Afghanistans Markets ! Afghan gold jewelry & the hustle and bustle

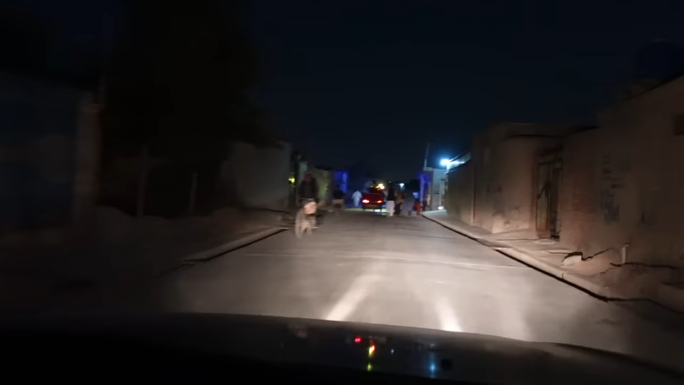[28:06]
All right, we're on the back streets here in Kabul, giving a couple of ladies a ride home. One of them is getting married tomorrow.